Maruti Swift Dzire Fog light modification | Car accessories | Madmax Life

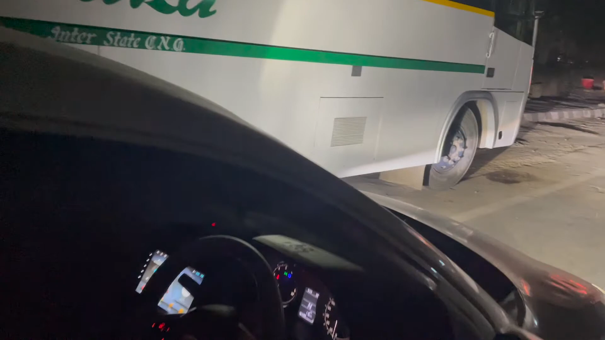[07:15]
अब इसका क्या है कि मैंने ना नीचे फॉग लैंप का, क्योंकि इसमें आते नहीं है तो फॉग लैंप का अलग बटन लगाया हुआ है, लेकिन मैंने पार्किंग लाइट से इसका कनेक्शन करा दिया है।